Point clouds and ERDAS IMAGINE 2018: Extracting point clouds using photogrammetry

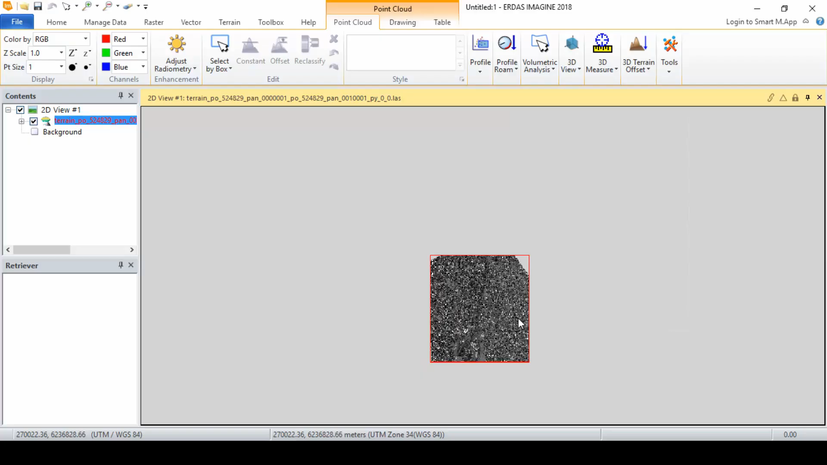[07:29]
Now let's view the output. There we see the output LAS file loaded into the viewer.
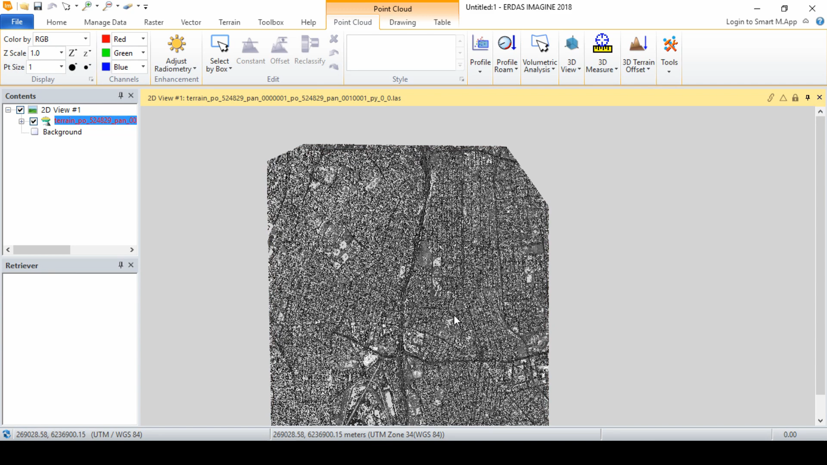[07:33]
In the upper left, the color can be changed. As default, the data is displayed as elevation.
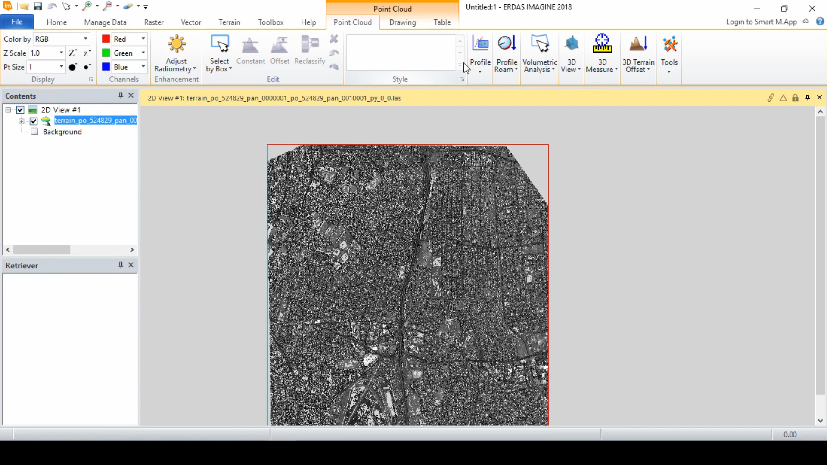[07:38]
Our source images were the high-resolution panchromatic images, so the points are not RGB encoded.
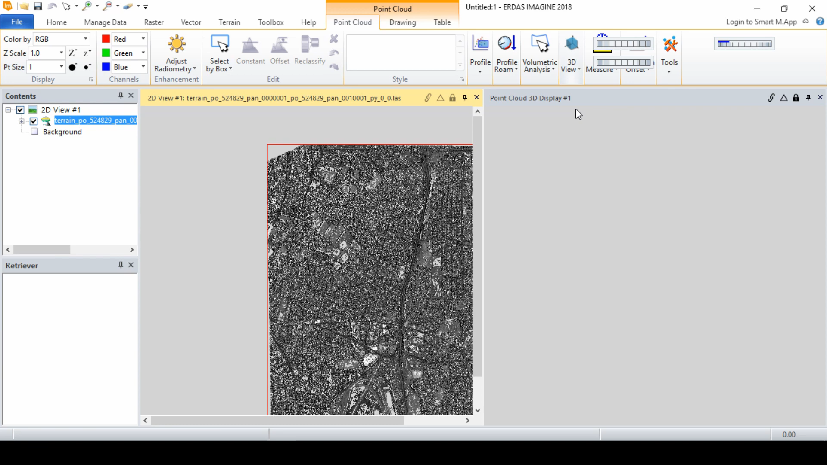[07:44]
We will encode the results in another demonstration. From the 3D view group on the point cloud tab, we can select Show 3D to open the point cloud in a 3D viewer. In the 3D viewer, we can tilt and zoom in to get a better view of the features.
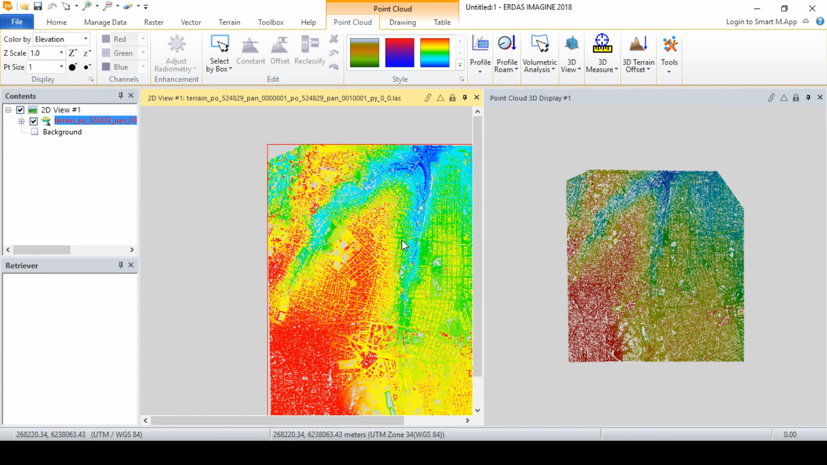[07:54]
As we continue to zoom in closer to the points, they become harder to see. In that case, use the Point Size tool from Display group to increase the size of each point. We can also use the options in the 3D view group to change our viewing mode. Selecting the Perspective mode changes the points so they look larger, filling the space around the points so they appear more filled in. This is also similar to increasing the point size. That's it for this video. As demonstrated, Imagine Photogrammetry provides tools for extracting elevation data in the form of point clouds.
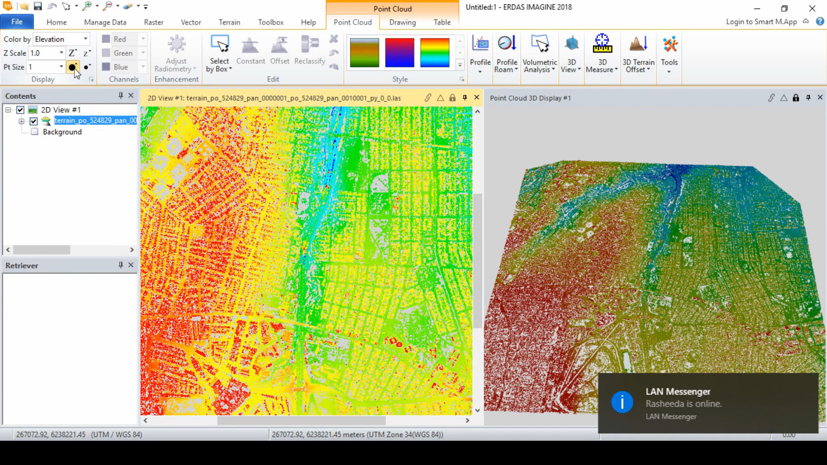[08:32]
We will demonstrate how to RGB encode these point clouds in our next video. Thanks for watching. If you have any questions, be sure to leave them in the comment section below. And don't forget to like and subscribe to our channel to stay up to date with future content by the Geodata design team.